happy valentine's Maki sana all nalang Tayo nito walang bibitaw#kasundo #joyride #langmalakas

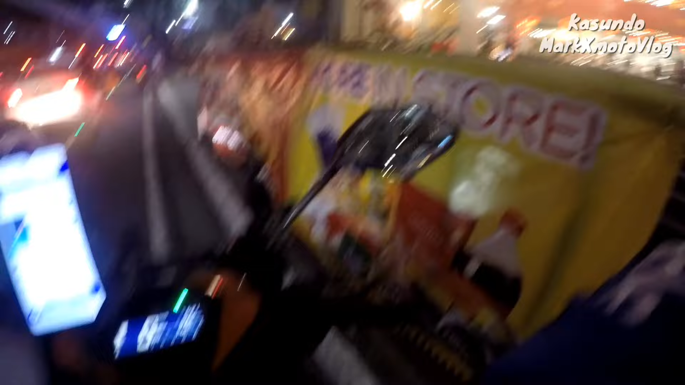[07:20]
Ito sir ah. Thank you. Thank you din sir. Salamat.
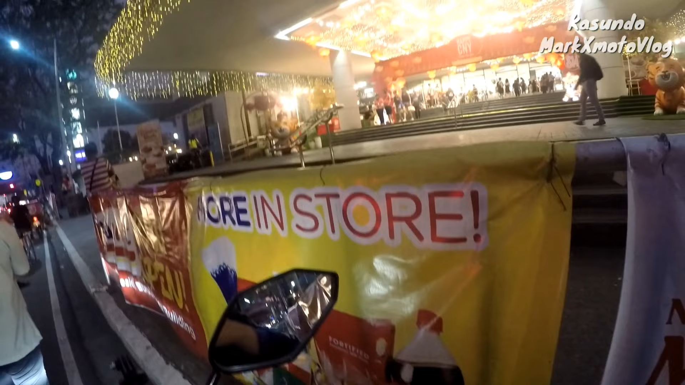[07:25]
Alright, so passengers complete mga kasundo. So andito tayo ngayon sa SM Santa Mesa. Yun, may booking na tayo. So pinasukan na tayo mga kasundo ng booking.
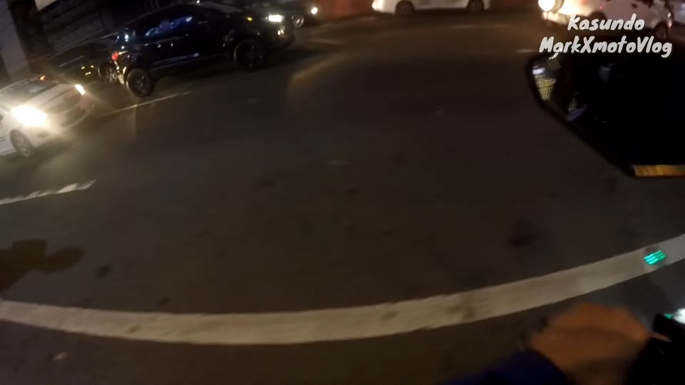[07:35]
So pick up natin dito sa San Juan going to Tondo, Maynila.
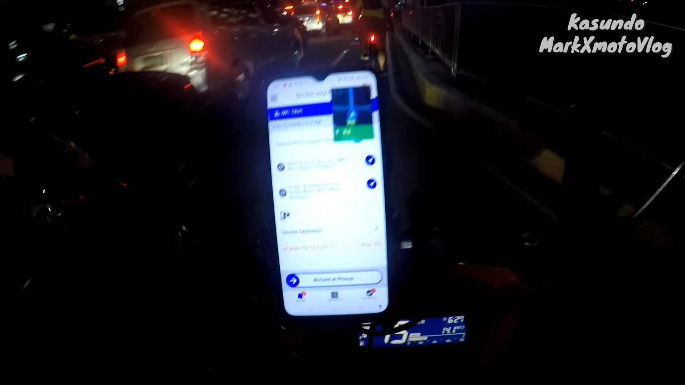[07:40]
Dito sa may shopping center ng Divisoria ba ito? Guy. Di makontak. Wait.
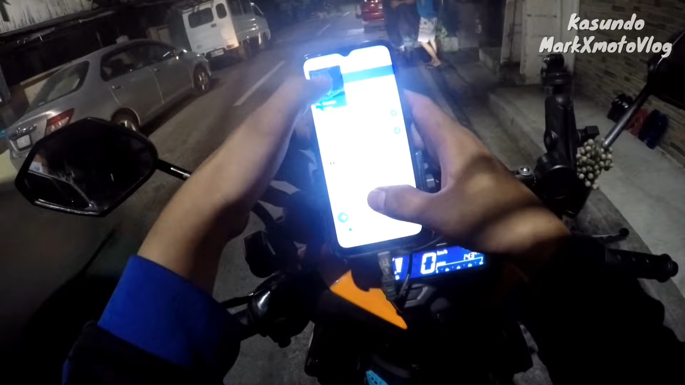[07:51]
Masa ba yung 200 dito?